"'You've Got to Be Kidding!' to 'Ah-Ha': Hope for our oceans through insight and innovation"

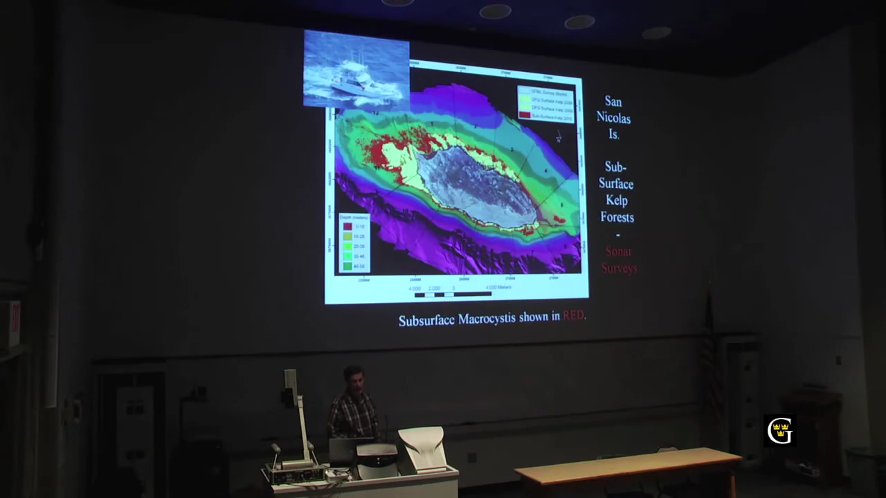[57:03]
And that's the red, which indicates that there's twice as much kelp forest habitat out there as we previously thought. And that was just done in one two-week survey.